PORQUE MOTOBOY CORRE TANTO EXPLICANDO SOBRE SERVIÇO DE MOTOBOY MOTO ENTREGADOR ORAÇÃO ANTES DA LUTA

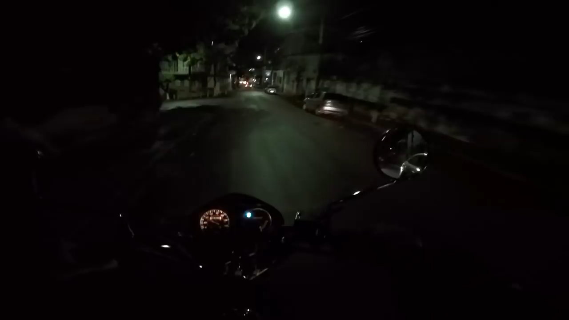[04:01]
agora que você dá seta tiozão é brincadeira porque que ela não vai lá desde lá de cima dando seta já deixa para dar em cima da hora é complicado
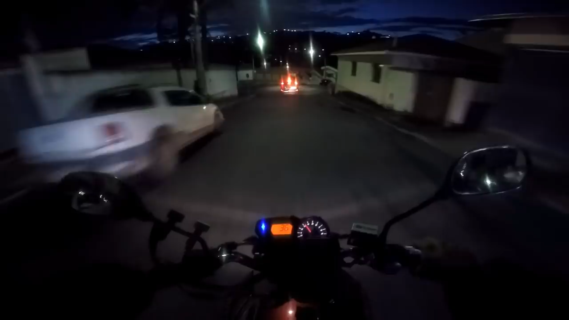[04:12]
tá piscando irmão pera que eu vou ver deixa eu só passar o cruza é tá então você tá piscando já sabe tio tá gravando
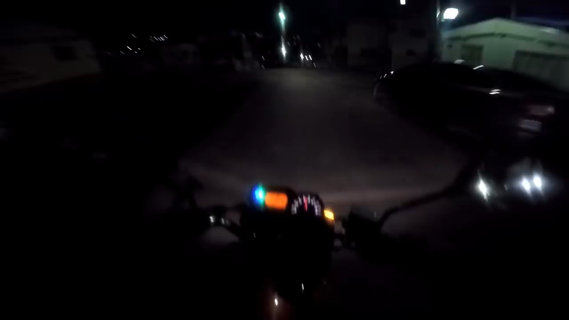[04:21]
já estamos nós aqui na correria das entregas você que tá pela primeira vez aqui no canal eu sou o barbeiragem posse de caudas é um canal que registra a rotina de transe das entregas de um motoboy motofilmador é nóis eu resolvi abrir esse canal resolvi criar esse canal do youtube
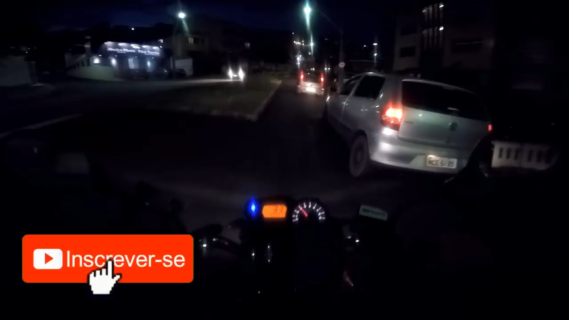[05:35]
é muito maior né e a maior incidência de infrações de trânsito que eu percebo
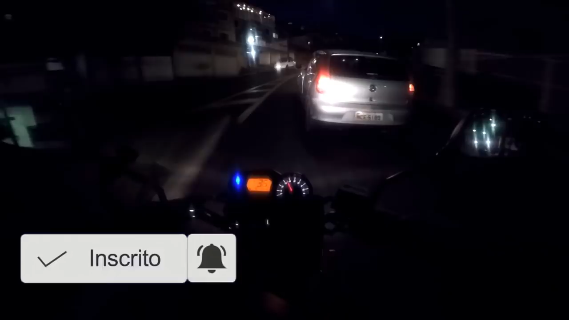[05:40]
é o uso é o não uso da seta
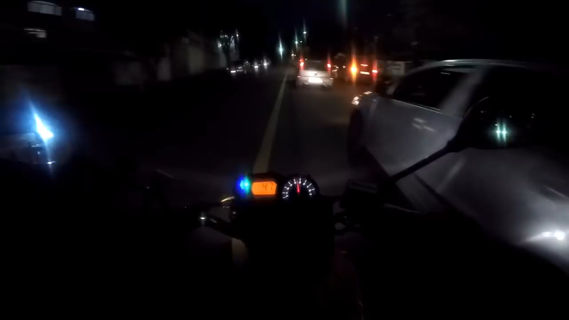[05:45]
e o uso
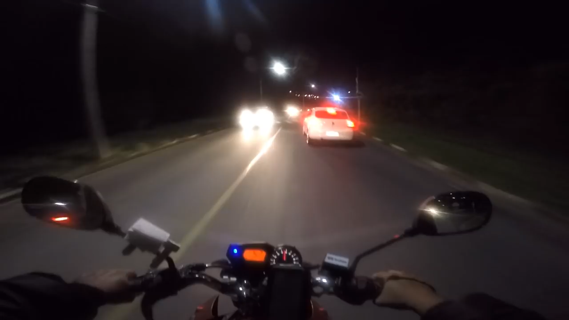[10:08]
é nóis colocamos a gasosa sozinha vambora tiozão então mano não é todo lugar por exemplo aqui ó aqui eu arrisco porque não tem como o cara converger pra cá ainda mais que tá vindo outro carro do outro lado porque a entrega é complicado tiozão se a gente ficar moscando atrás dos carros aí mano não ganha dinheiro não maluco apesar de eu ganhar fixo lá mas se você não mostrar serviço tiozão aí eles põe outro motoqueiro na agilidade entendeu